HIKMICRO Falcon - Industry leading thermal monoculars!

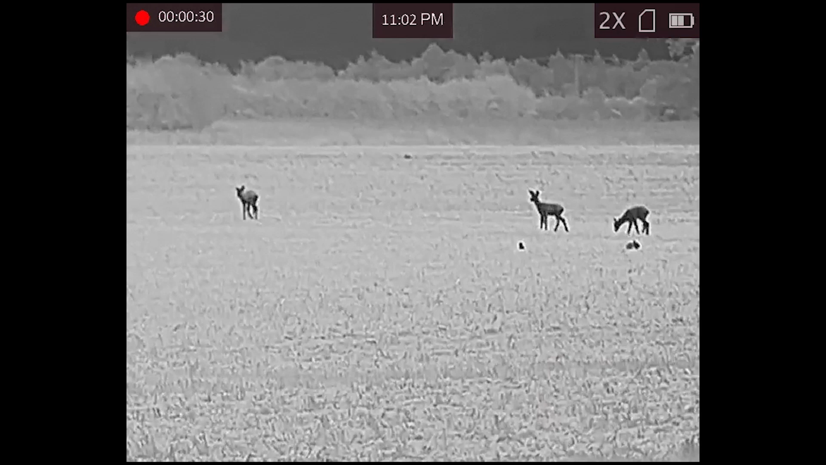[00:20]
that means it's able to measure really small differences in temperature. The lens on the 50mm Pro model also has an f 0.9 aperture, what that basically means is it's able to let lots of the signal through to the sensor, and the sensor with its highly accurate readings is then able to build a very detailed image,
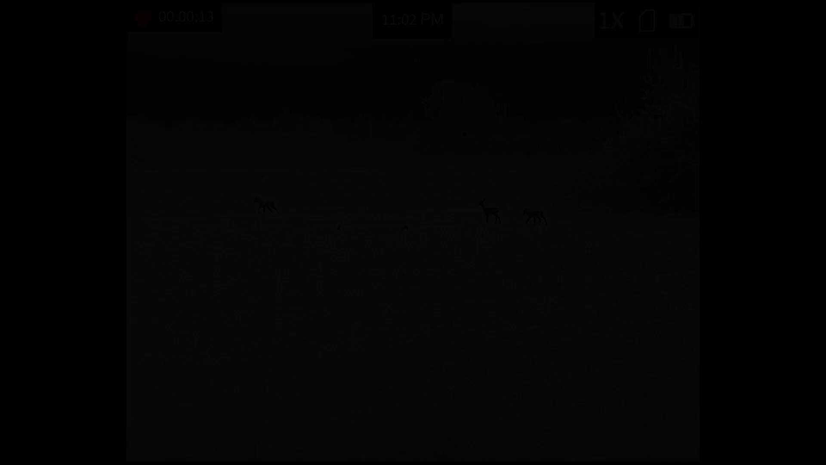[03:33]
As with all models in the Hike range you get access to the 4 colour palettes, black hot, white hot, red hot and the colourful fusion mode.
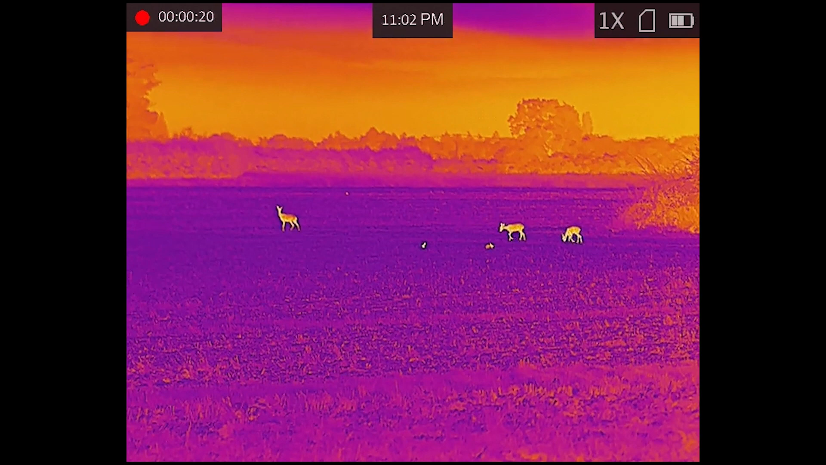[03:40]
You also have access to the Hike Microsight app using the wifi connection,
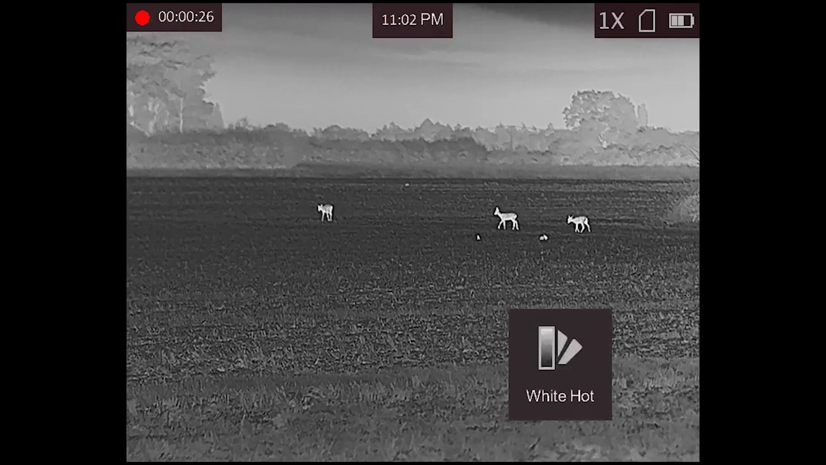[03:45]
that's really stable and fast so it's easy to stream. You can record and install your firmware updates through the app. A new feature that you get in the Falcon is Image Pro mode and this basically focuses the algorithm onto the heat so you get a bigger differentiation between the heat and the background.